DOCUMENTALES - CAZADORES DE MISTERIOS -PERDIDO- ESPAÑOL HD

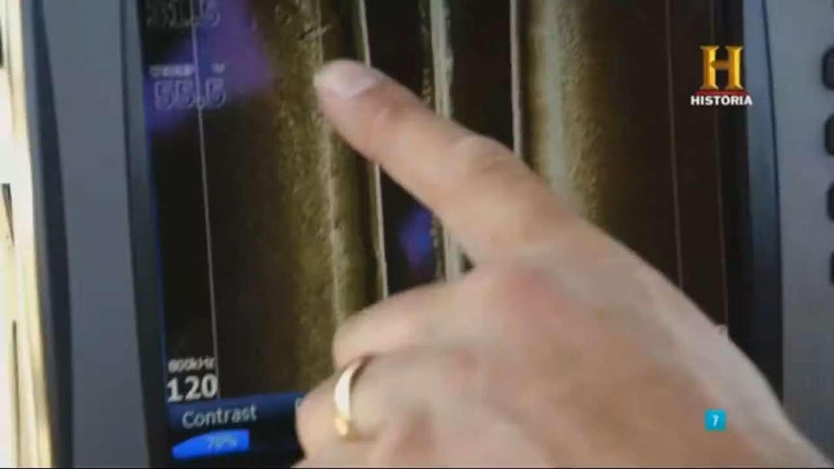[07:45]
¿Ves lo que tenemos aquí? Ahí abajo hay algo.
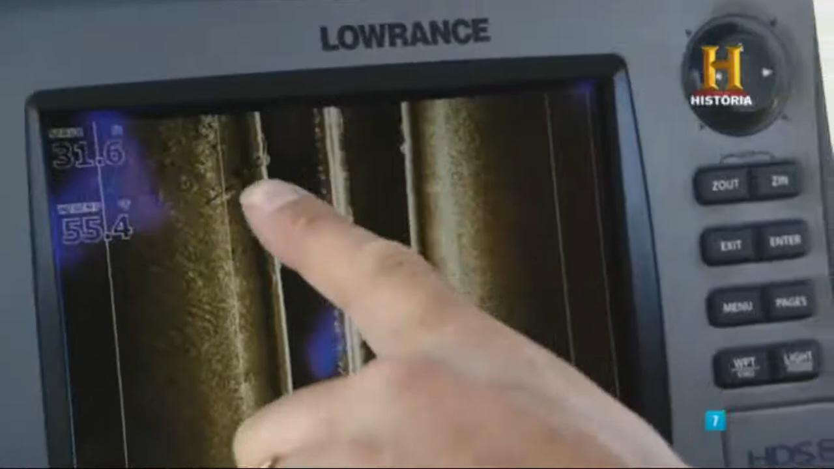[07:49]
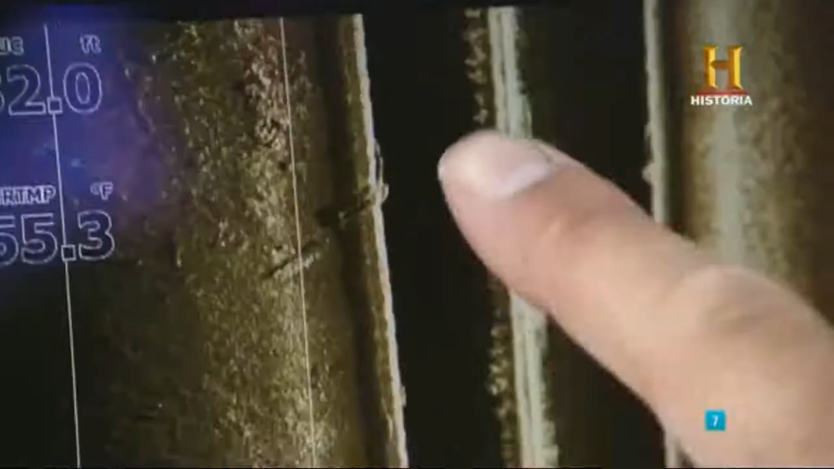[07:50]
Se nota que es algo muy grande. ¿Lo ves? Sí.